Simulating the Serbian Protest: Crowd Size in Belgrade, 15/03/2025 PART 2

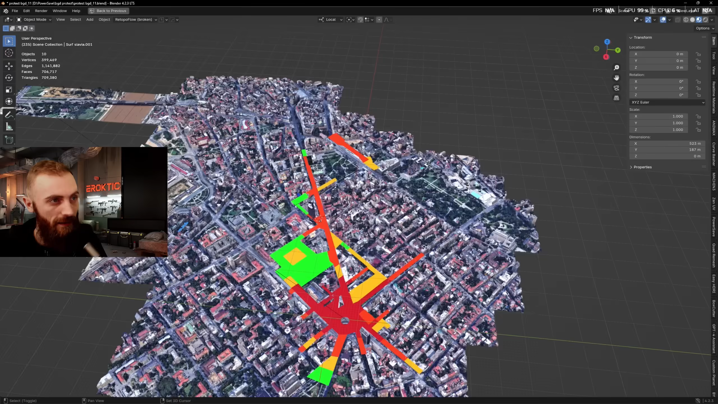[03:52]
This is it. This is the heat map of the nighttime based on the footage that we do have. And as I already said, this is going to be the minimal number of the people based on the evidence.
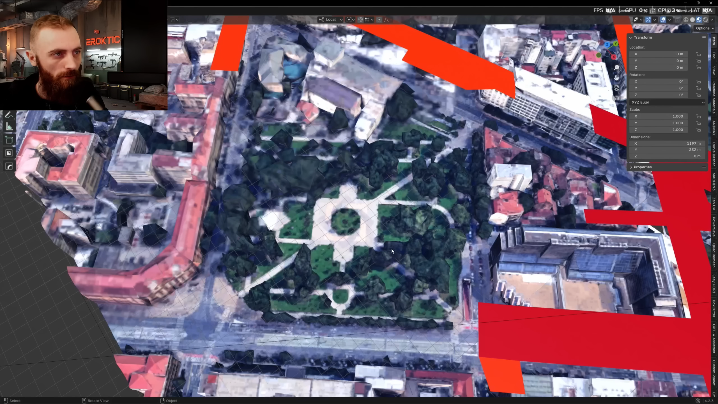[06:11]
Most of it is grass, but there were people standing on the blocks, right? So, I did separate those two. And there is one more thing that I forgot to mention in a previous video.
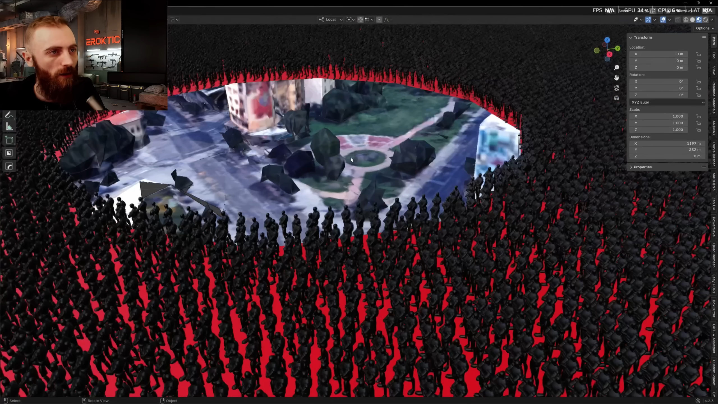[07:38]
And by the way, I want to go down just so you see how crowded and dense this is, right?
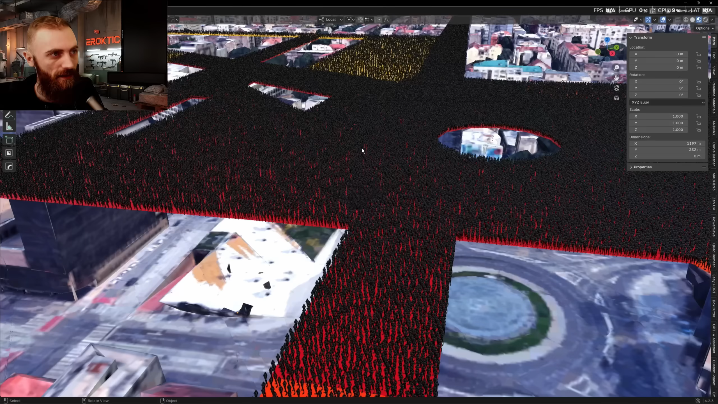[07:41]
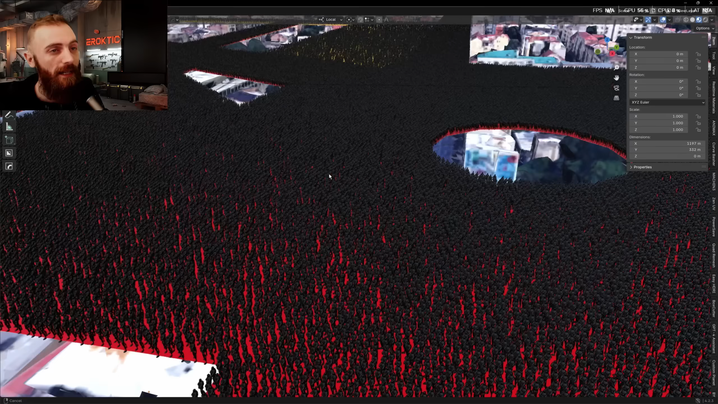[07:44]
This is insane amount of the people in
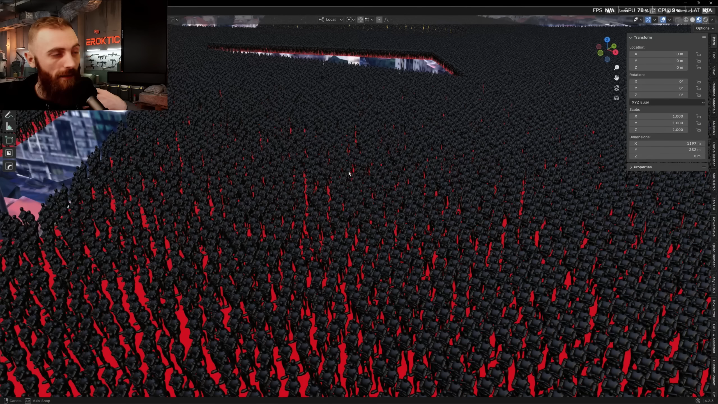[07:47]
the past few days of research and
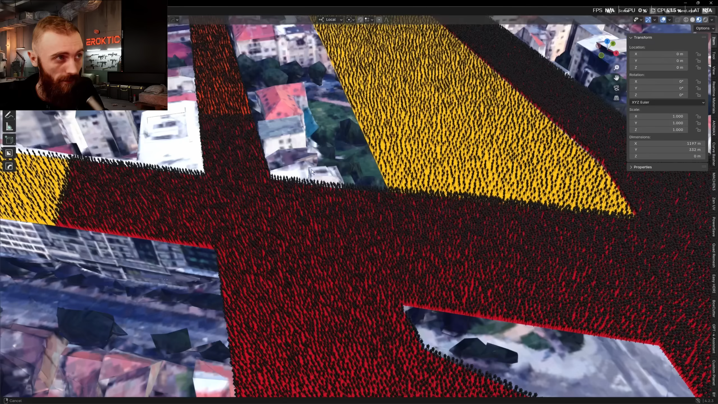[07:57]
I got extremely humbled with my ignorance of judging the crowd count.
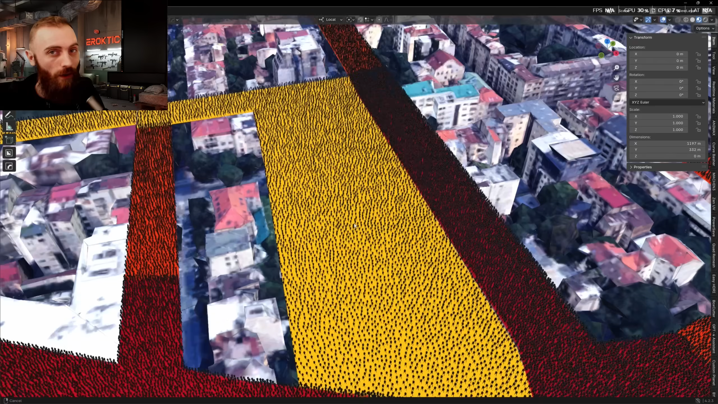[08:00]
On the first, I was thinking there is million people just on Slavia on the first look.